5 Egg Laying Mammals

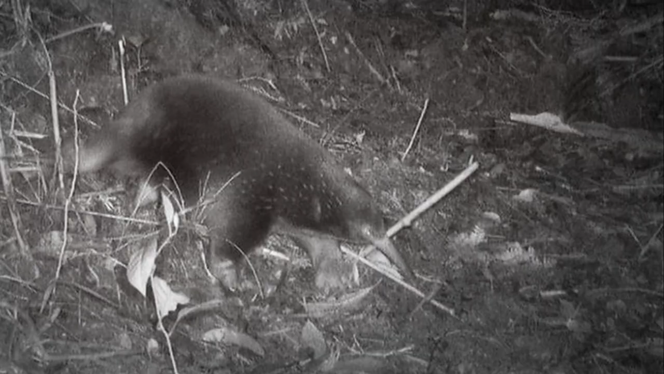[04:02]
It's the smallest of all the echidna, and sadly has been on the critically endangered list for quite some time. Like other echidnas, it has small spurs on its hind legs that can be used when in danger.